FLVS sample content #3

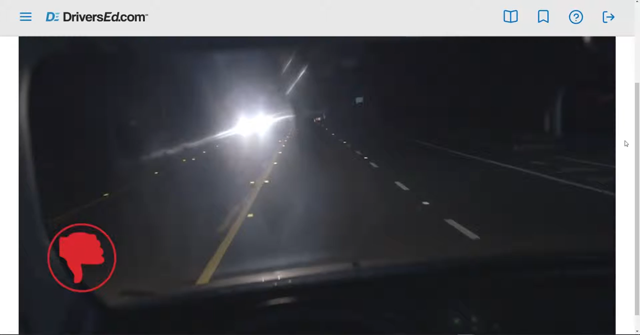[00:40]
is the most dangerous time to be on the road. There's a good chance you'll come across other drivers who are fatigued, or even intoxicated.